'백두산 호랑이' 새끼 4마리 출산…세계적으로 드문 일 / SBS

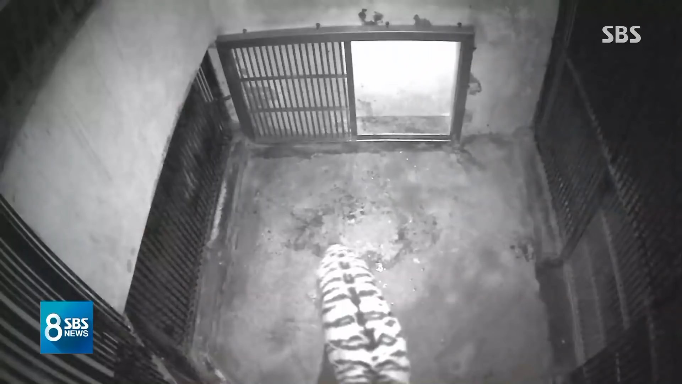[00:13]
암컷 호랑이 1마리가 사육장 안을 어슬렁거리다가 힘이 부치는지 드러눕습니다. 잔뜩 부른배를 드러낸 채 한참을 헐떡입니다.
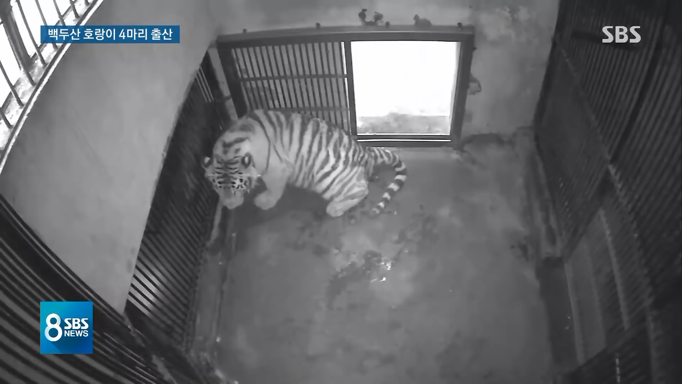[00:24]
앉았다 눕기를 반복하며 힘겨워하더니 새끼가 나오기 시작합니다. 2016년 러시아에서 이사 온 엄마 호랑이 펜자와 이듬해 체코에서 온 아빠 호랑이 조셉 사이에서 지난달 새끼 4마리가 태어났습니다. 대공원에서 백두산 호랑이가 번식에 성공한 건 4년 7개월 만으로 4마리가 한꺼번에 태어난 건 세계적으로 희귀한 사례입니다.